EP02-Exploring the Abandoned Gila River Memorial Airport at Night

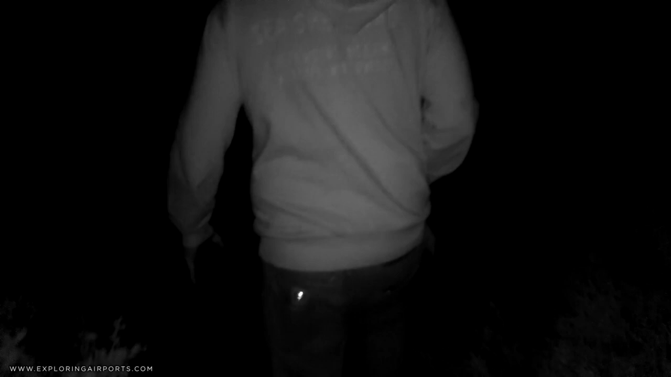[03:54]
Here's the airfield. Yeah, this is it.
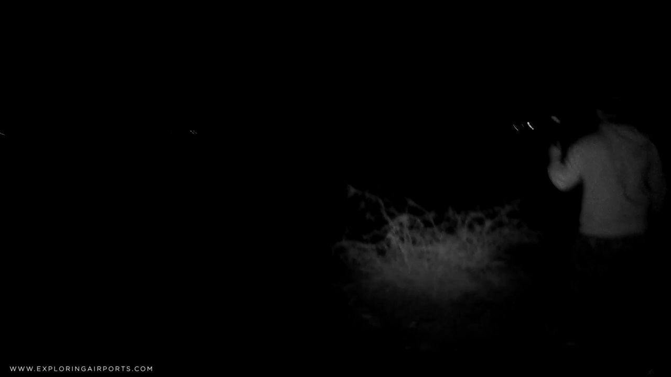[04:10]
This is what we're talking about.
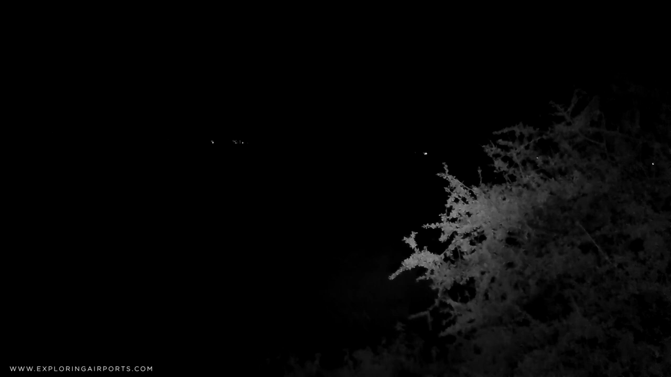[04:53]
Airplanes are way over there. see you, but there's also something, a dead airplane.